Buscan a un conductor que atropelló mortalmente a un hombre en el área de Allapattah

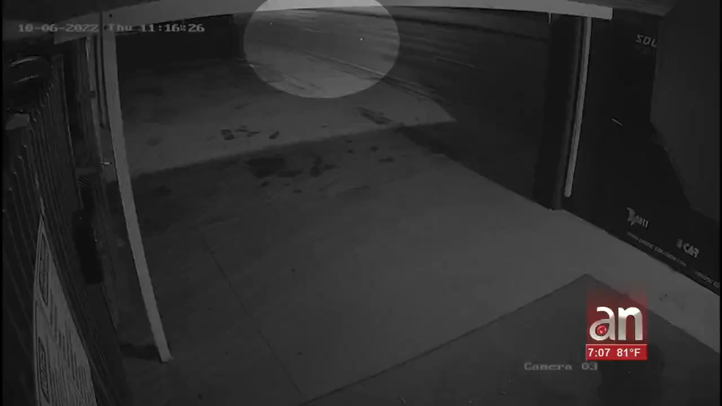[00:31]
Un video de seguridad muestra el momento en que un chofer se dio a la fuga después de atropellar mortalmente a un peatón.